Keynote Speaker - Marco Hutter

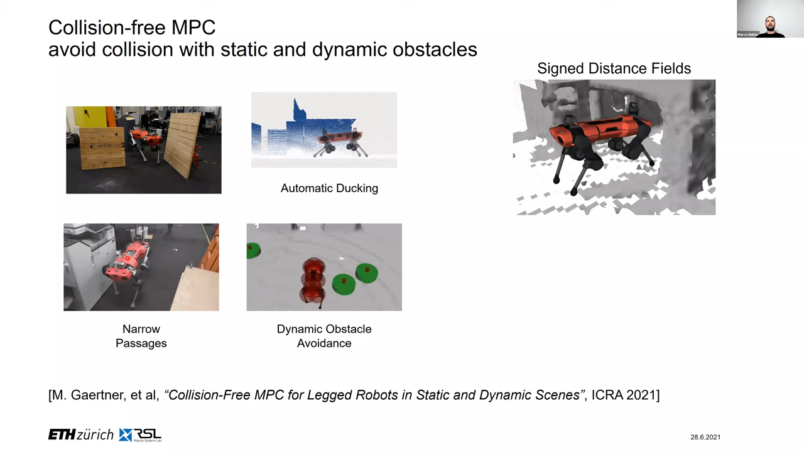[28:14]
so what we are doing here is that we were modeling the environment using a science distance field and then abstracted the robot itself using a number of spheres it can also be other ellipsoids or something
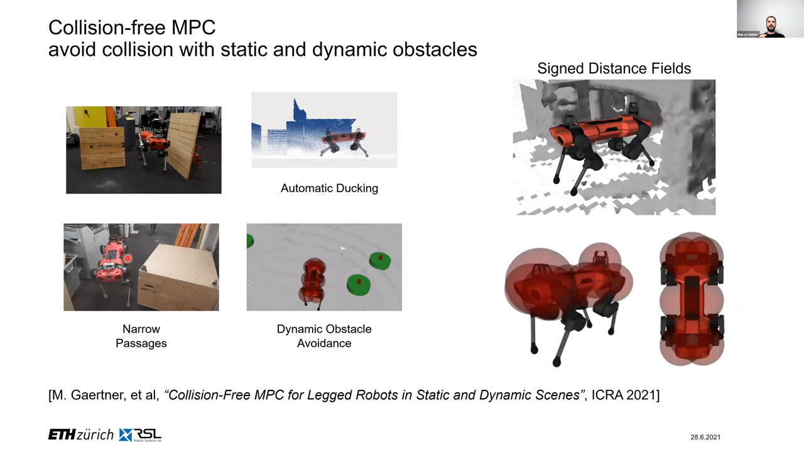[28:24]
and from these spheres make sure that these don't collide with the environment the mpc is extended with the following so we have the mpc